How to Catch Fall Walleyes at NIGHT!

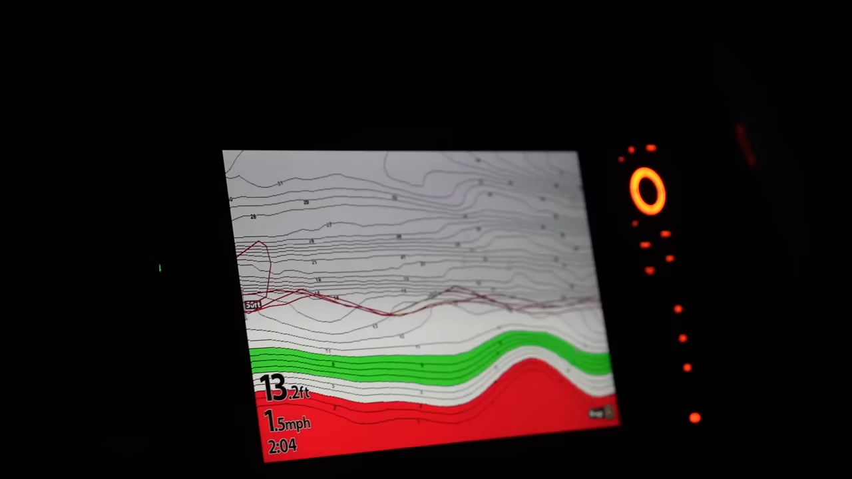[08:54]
On screen: depth 13.2 ft, speed 1.5 mph
It's kind of nice there. You got that outside break going. There's a secondary break. There's a first primary break and it comes out and goes to a secondary break and you're right on that edge.